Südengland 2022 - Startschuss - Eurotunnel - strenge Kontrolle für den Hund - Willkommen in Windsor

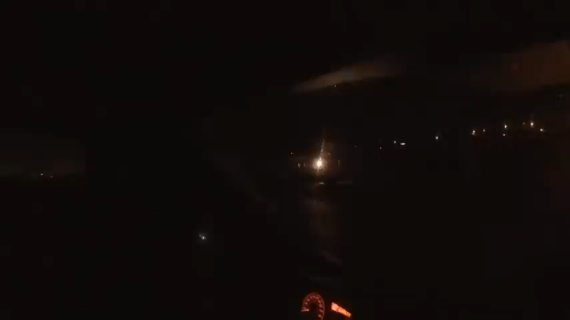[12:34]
Michael hat gerade noch Wasser abgelassen. Alles andere brauchen wir noch nicht. Da kommt auch der nächste angefahren.